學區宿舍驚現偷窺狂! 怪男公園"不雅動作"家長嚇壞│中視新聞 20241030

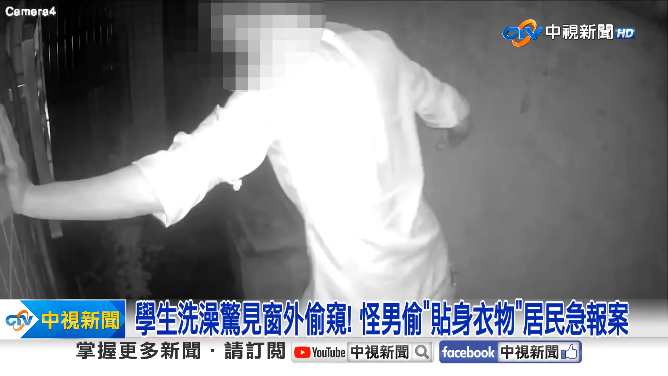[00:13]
下男子戴着口罩和眼镜出现镜头签脚踏房屋外墙横梁上身倾斜往窗户内厕所探望吓得正在洗澡的住户赶紧报警隔天跟列印监视器画面贴满住家大门窗户和住址就是要警告男子好之为之桃源贵山区